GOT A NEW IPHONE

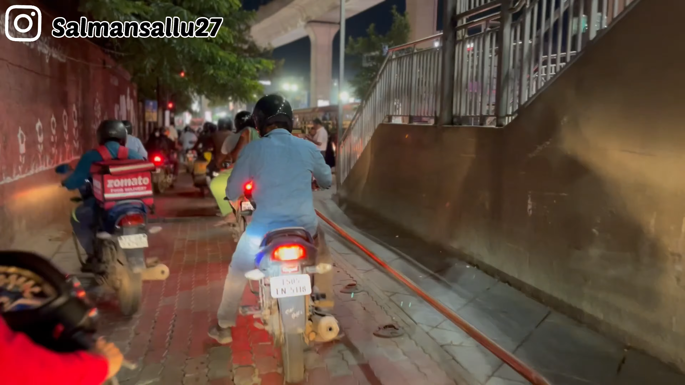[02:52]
ट्रैफिक नहीं रहती लेकिन आज ट्रैफिक बहुत जबरदस्त है, चेकिंग भी रहती है और पुलिस वालों की मेरे ख्याल।